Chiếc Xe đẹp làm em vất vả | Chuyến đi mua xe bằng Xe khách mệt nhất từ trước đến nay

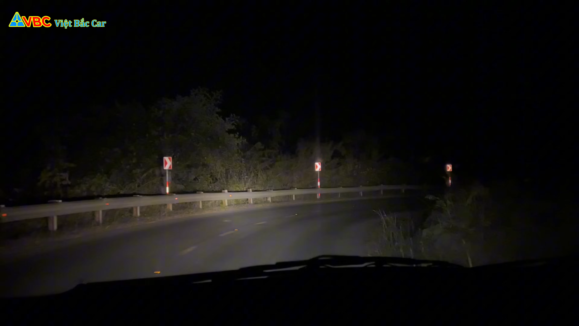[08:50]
Đèn con này sáng phết các bạn Đấy Và em đang ở trên đỉnh một cái đèo Đèo các bác nhìn không Trăng kìa Đấy Đẹp không
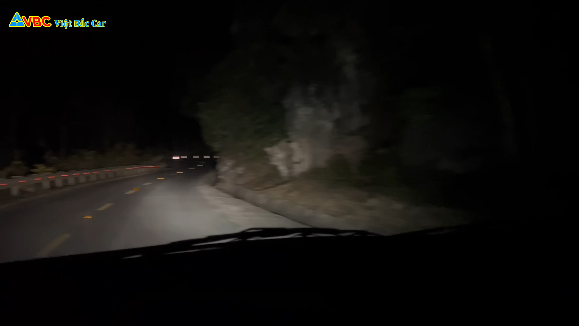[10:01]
dạng 39 cây Em sẽ phải di chuyển qua 2 con đèo Thế cho nên là Đèo thì ở trên Đây thì không phải là cao lắm Nó không phải như kiểu như là Hà Giang Như các thứ Như đại khái là cũng có dốc khá là dài Để mình có thể là di chuyển Đây vẫn đang trên đường lên dốc Đây các bác này
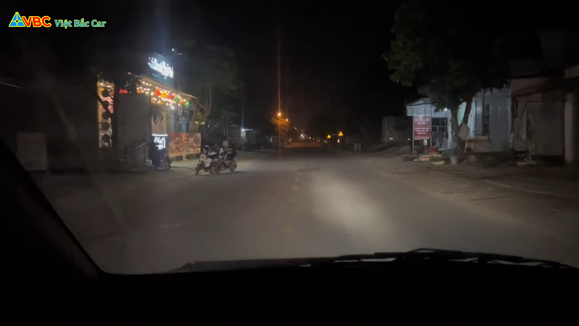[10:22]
Đấy Thì em đã về đến Đến Bình Gia các bạn ạ Đây
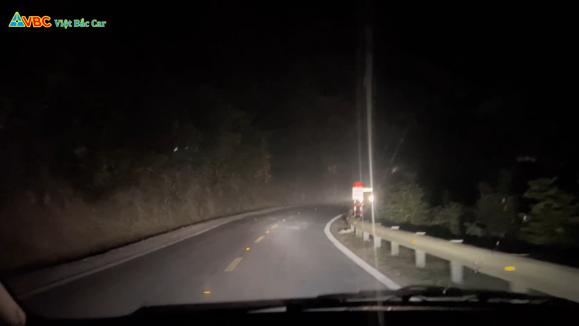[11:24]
Đây Em đang di chuyển trên đường đèo Và đây chính là còn Thái Nguyên còn 80km nữa Phía trước chính là Bắc Sơn Các bác nhìn những cái núi nhỉ Không biết là tối các bác có nhìn thấy không
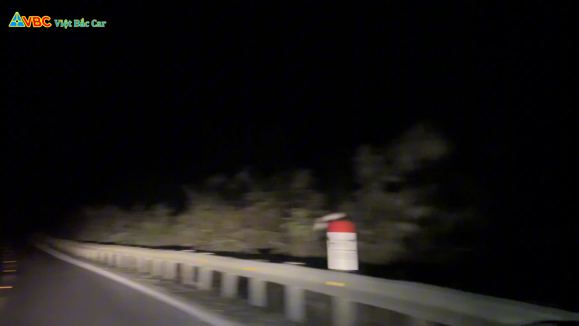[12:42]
một cái thung lũng này Đấy Và con đường này gần như là nó nằm treo leo ở giữa cái đường trừng Tuy không phải là cao lắm như kiểu Hà Giang này chứ các thứ Thế nhưng mà nó cũng đủ làm cho chúng ta coi như là thấy một cái gì đấy nó hơi sợ sợ Kia xa xa trên những cái kia lên con đèo kia Các bác nhìn xa xa vẫn có những cái đẹp xe kìa Đấy Xe em đang vỏ lên đèo đấy Thì con này em đã test ở trên qua 2 cái đèo nhá Đèo này hiện tại thì đang là đèo Tam Canh Đấy Đèo Tam Canh cho nên là
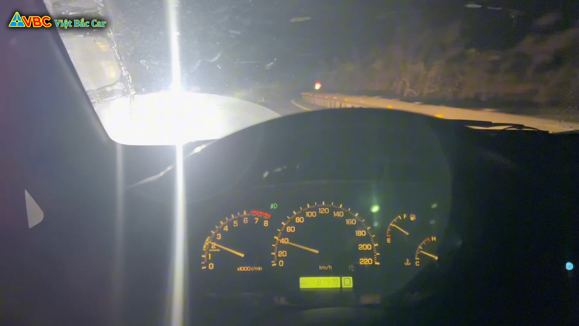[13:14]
nó cũng không phải là quá dốc và quá gắt đâu Cái tuy nhiên thì con xe này chạy khá là ok Được đấy Nói chung là khá là mượt mà Xăng cộ thì em đổ 300 nghìn Nhưng đấy các bác xem rồi Và bây giờ nó xuống gần kia rồi Thì em nghĩ rằng là chạy về đến Thái Nguyên Nó tầm khoảng 100-340 cây Thì nó cũng phải hết đâu đó
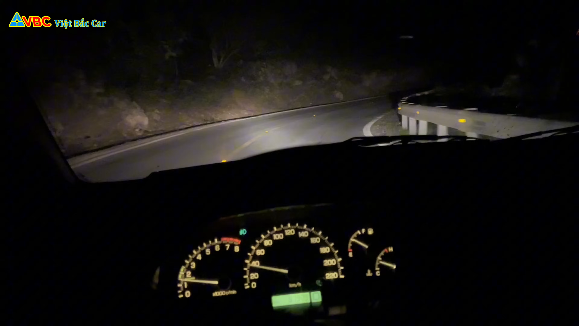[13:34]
Cũng phải hết cái số tiền mình đổ xăng đấy Đấy Đến đây là bắt đầu là xe Các con xe xe tải nó bò này Nó
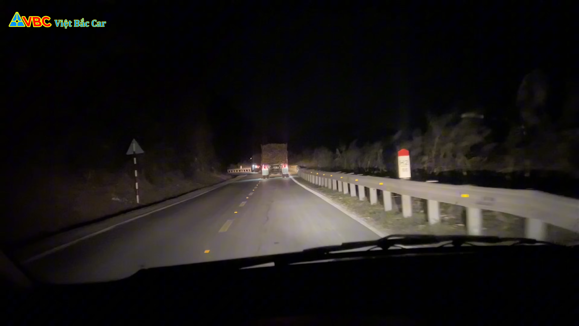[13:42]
bò này Bây giờ là muốn vượt mấy con xe này Phải nói là có những cốc cua như này rất là khó vượt Thế tuy nhiên thì các bác biết vì sao vượt được không Là bởi vì là buổi tối Đi đèo như này vượt vượt vượt rất là dễ Là bởi vì là phía trước kia nếu trường hợp có xe Thì ta nhìn thấy ngay thấy là ánh điện ánh sáng Đấy Thế nhưng mà vào ban ngày thì ta không nhìn được Ví dụ như chỗ cua như này nè Nếu mà đằng trước có xe nhá Thì lập tức là ta nhìn thấy ánh đèn